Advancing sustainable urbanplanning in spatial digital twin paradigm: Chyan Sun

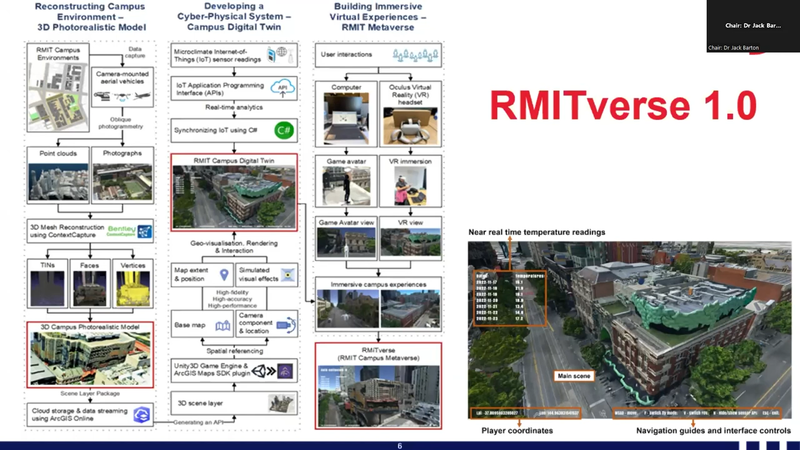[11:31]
And we create, configure this virtual reality view. So any users, they can use equipment to navigate in the campus. A lot of areas, I never been there, but I access the user.